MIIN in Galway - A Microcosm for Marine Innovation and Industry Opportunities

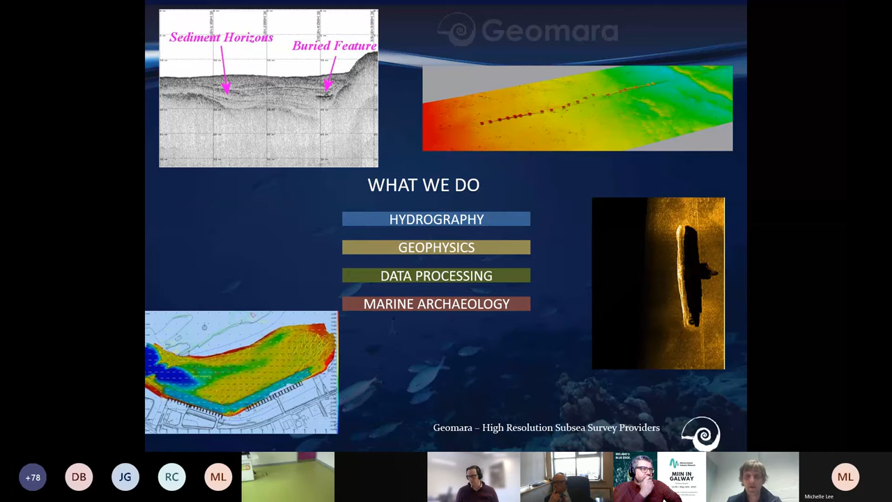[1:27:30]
bathymetric image and down on the bottom left we have the turning circle down at Fines on the right hand side we have the Olympus anodham class submarine which we found in the side scan survey and the approaches to Villetta Harbour so that's what we're into anything to do with hydrography or geophysics so next slide please
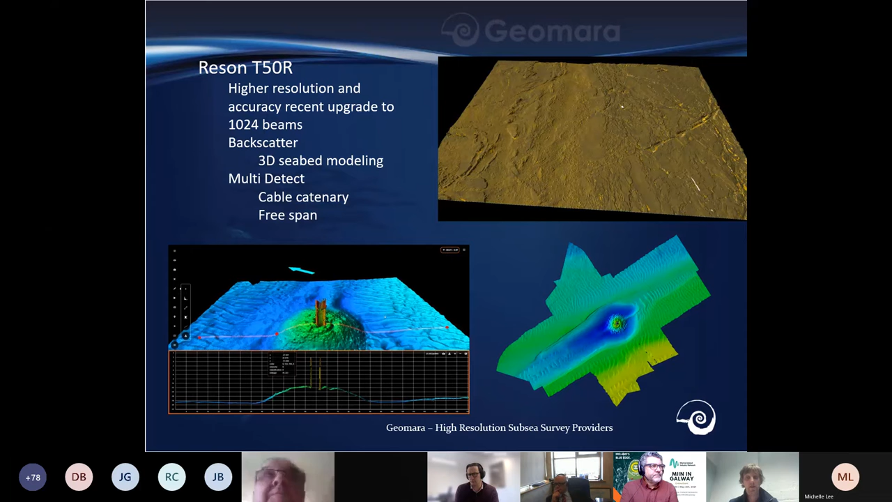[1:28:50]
approach where in the bottom left hand corner you can see our lovely point cloud xyz data can be interrogated by our clients online without the need for big data transfers or expensive software so next slide please so Brian Sheridan was talking about the iris cable that came into Galway Bay which is due to come into Galway Bay we were involved with the very near shore survey of that we tied in with EGS from the 15 meters we brought it right the way into Bally Lougham doing a full suite of MAG sub bottom multibeam and side scan surveys our PDS software allows us
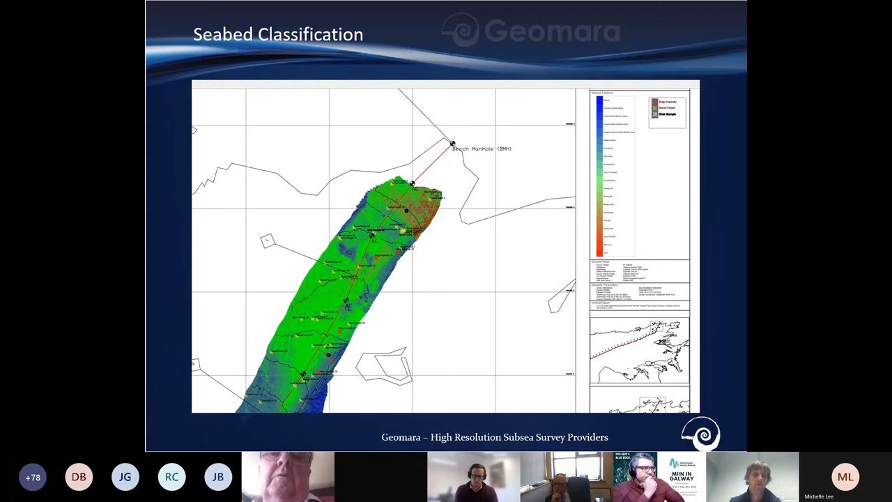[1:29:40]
so that is an automatically generated seabed classification of that very near shore bit just off of Bally Lougham beach there we find it really useful and it's a nice innovative way of using our back scattered data next slide please